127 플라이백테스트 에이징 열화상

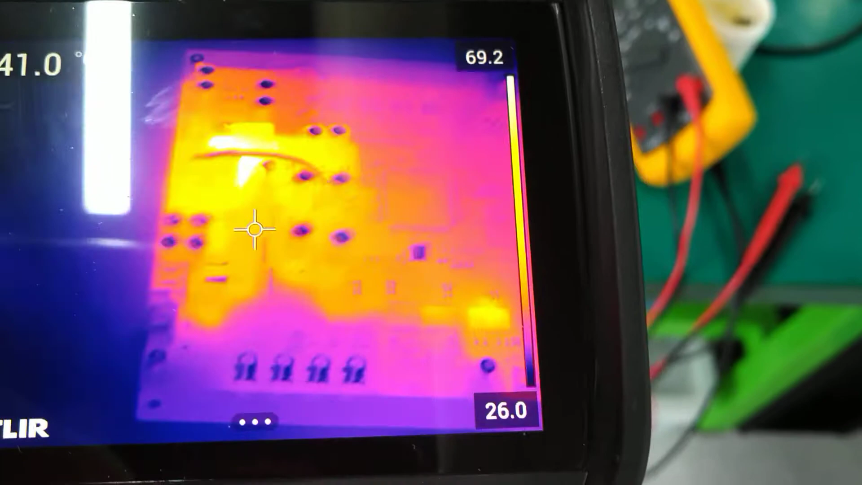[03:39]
Elaine... Nyeb! 지금 뭐... 시뻘기기긴한데... 실제 온도가... 많이 높은건 아니에요.
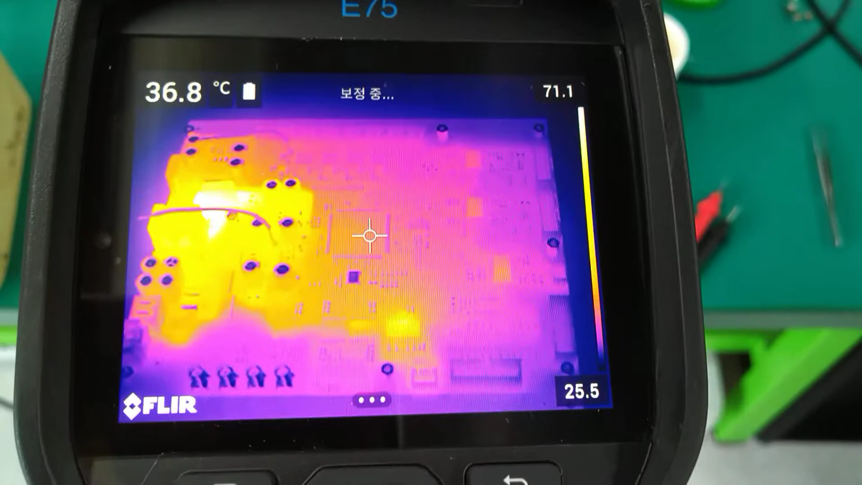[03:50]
On screen: spot 36.8°C
70면도 나오는건 아마 플라이백 2차측 다이오드일건데요. 원래는 열이 좀 나요. 100도 정도 나네요. 100도면 문제 있는거 아니냐.
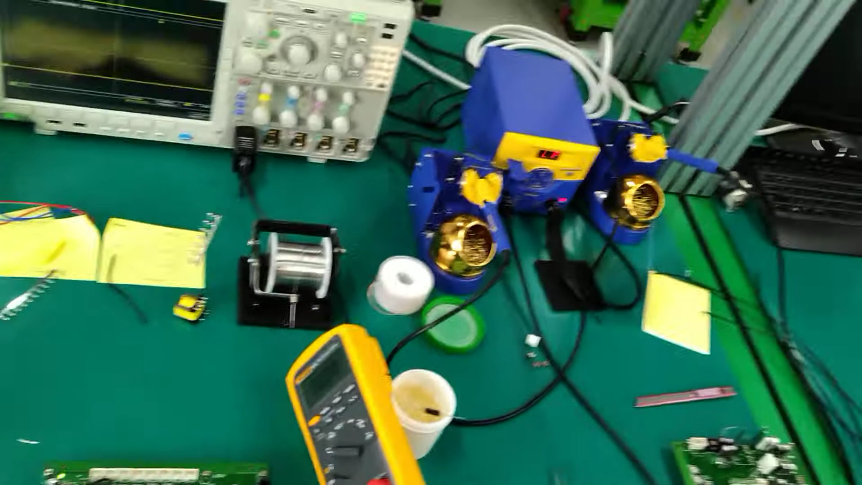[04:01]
다이오드는 150도까지 견딥니다. 트랜지스터랑 다이오드 원래 원본 그 소자들은요.
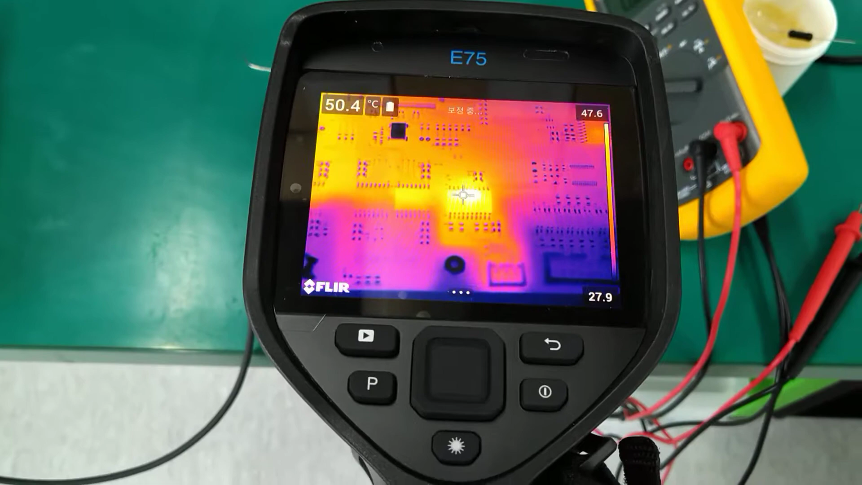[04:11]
On screen: spot 50.4°C
발열 조건이 굉장히 높아요. 이거 아날로그는 얘만 유독 열이 나네요. 아무 동작도 안하는데.
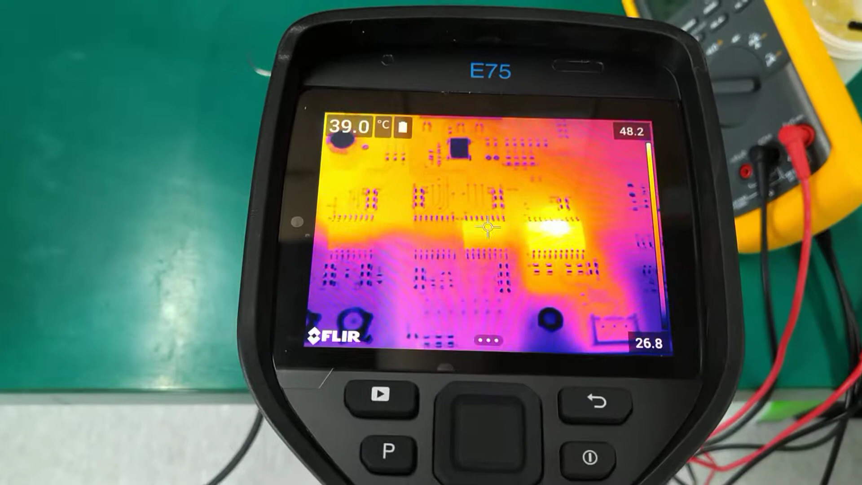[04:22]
On screen: spot 39.0°C
티아이꺼는 얌전하네요. 티아이꺼는 거의 뭐 열 없습니다.
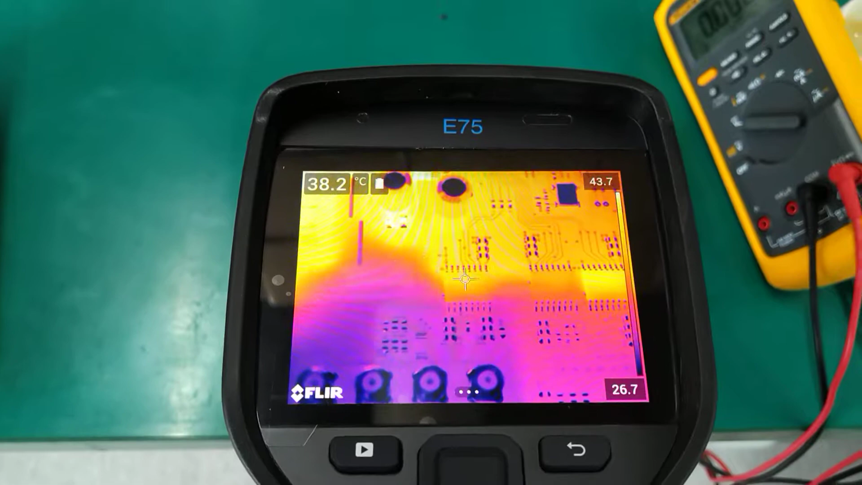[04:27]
On screen: spot 38.2°C
티아이꺼는.. 얘는 아나로그 사건데 얘도 열이 좀 있네요.
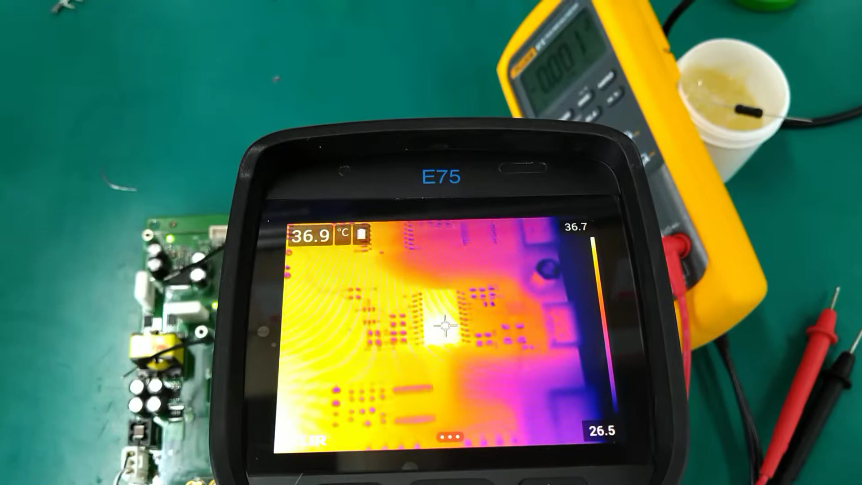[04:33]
On screen: spot 36.9°C
없다고 봐야되나? 30몇도면? 티아이께 확실히 열이 덜 나네요. 이게 몇도라도 더 낫네. 티아이꺼는 36도.
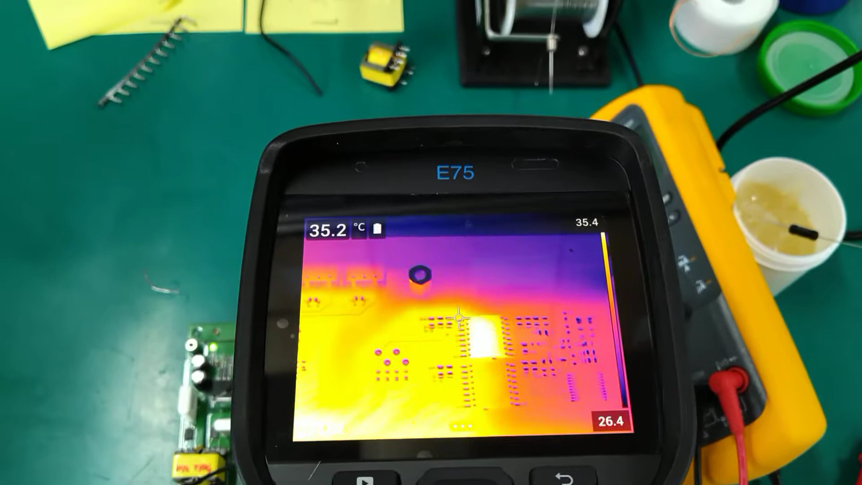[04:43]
On screen: spot 35.2°C
35도. 좋습니다. 오케이.
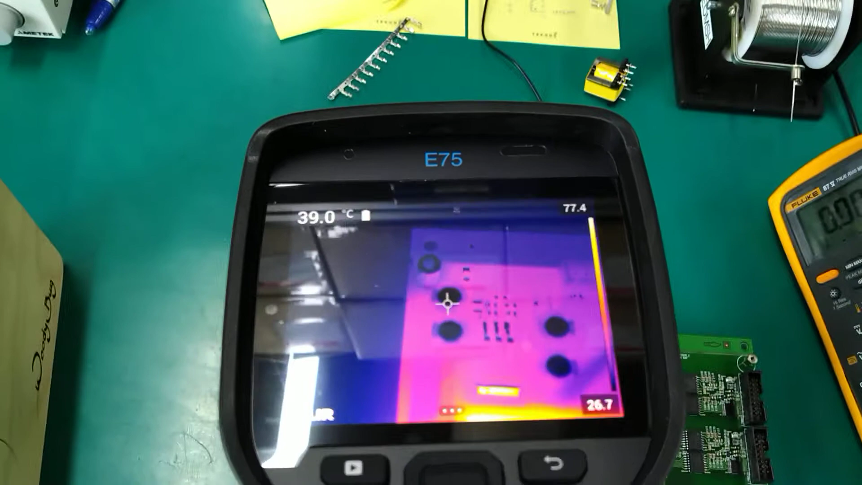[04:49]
On screen: spot 39.0°C
좋고. 여기. 응? 뭐야? 티아이꺼는 41도. 응?
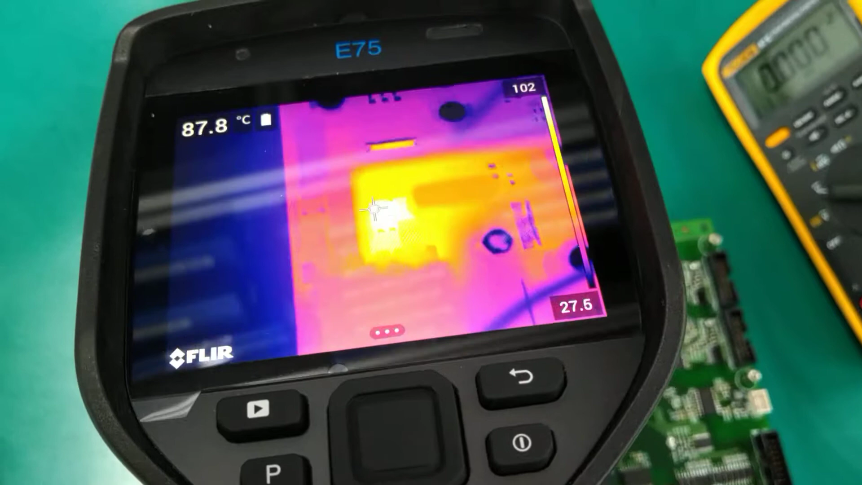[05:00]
On screen: spot 87.8°C
얘는 52도. 얘가 100도인데. 얘는 DSP에서 엄청 당기고 있어서. 그 다음에.
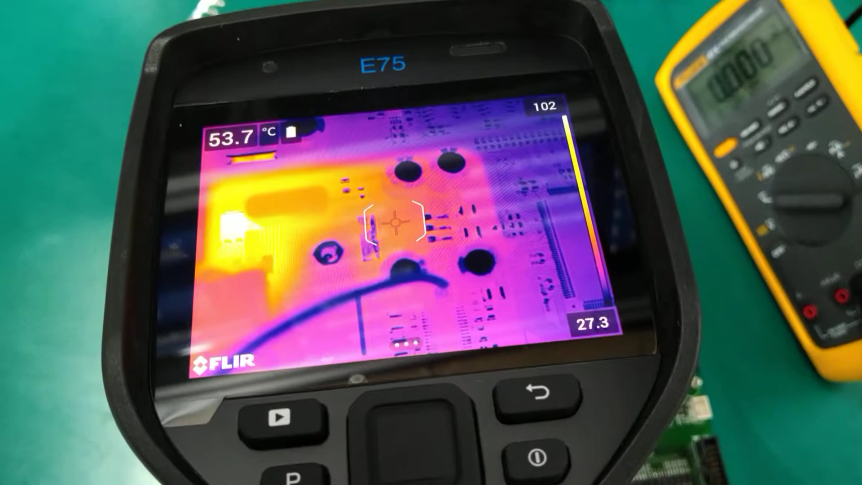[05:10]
On screen: spot 53.7°C
티아이꺼는 52도. 얘가 100도인데. 얘는 DSP에서 엄청 당기고 있어서. 그 다음에. 좀 더 괜찮습니다. 여기. 44도. 오케이. 뭐 전반적으로 문제는 없고. 여기 플라이백 스위치.
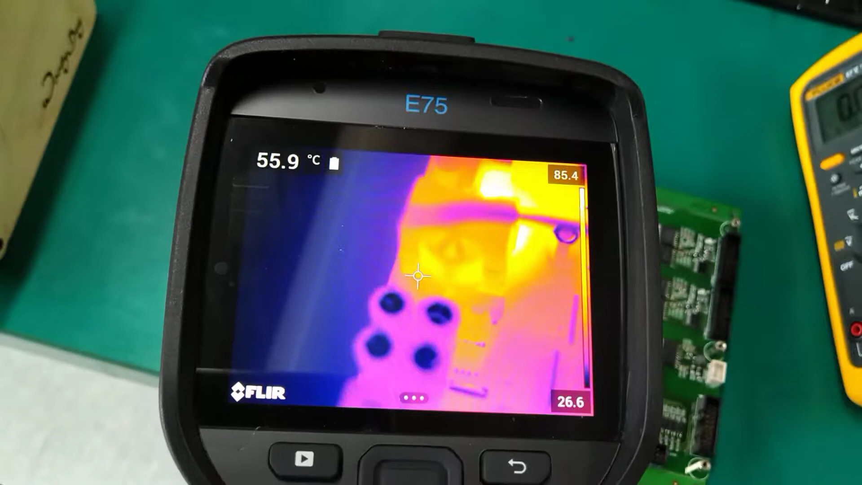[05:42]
On screen: spot 55.9°C
코아 온도도 별로 안 날건데. 50 몇 도? 이게 괜찮습니다.
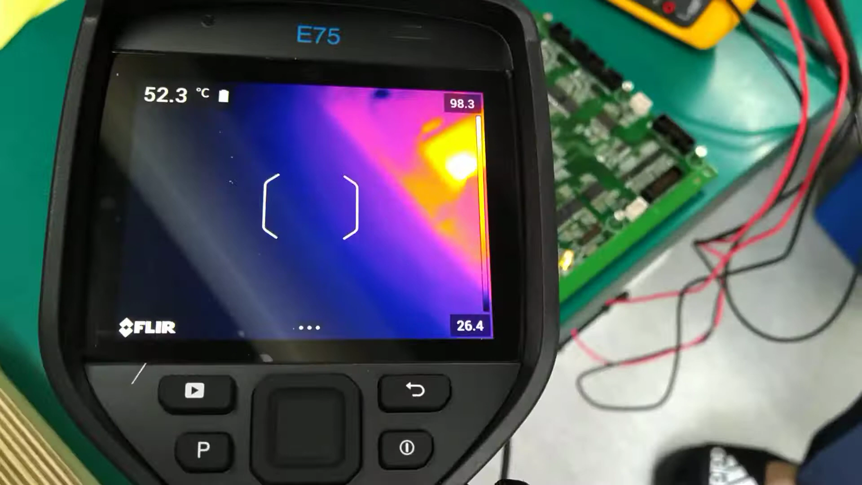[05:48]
On screen: spot 52.3°C
코아 온도도 정상이에요. 한 50도.
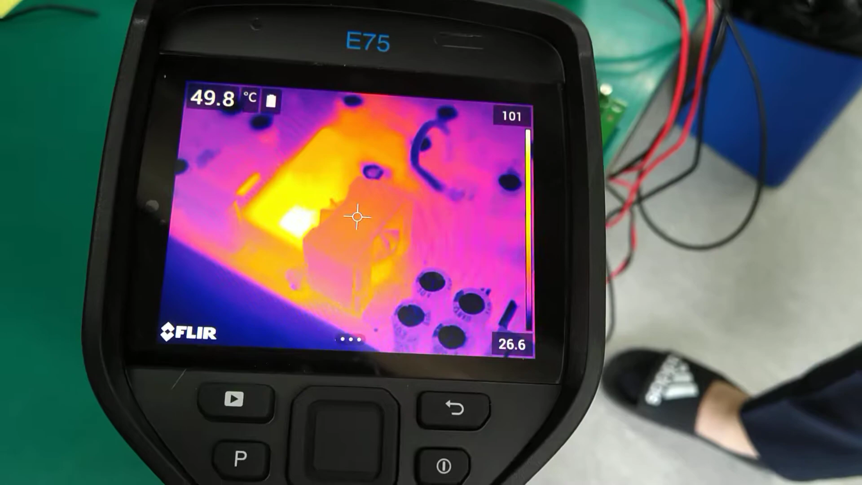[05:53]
On screen: spot 49.8°C
뭐 이 정도면은 뭐. 전반적으로 그냥 무난한 걸로. 그래서 이제 전원 테스트 에이징은 다 걸었고요.